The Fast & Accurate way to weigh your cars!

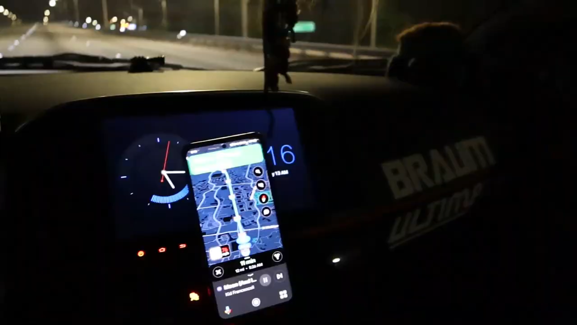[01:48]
all right there's our flying j right there I've
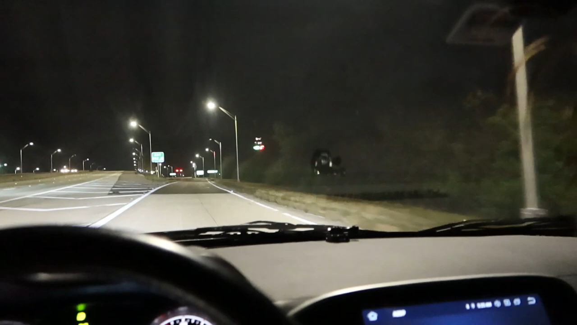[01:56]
never been to one so I think it's for like truckers and things like that big old rest stop area for them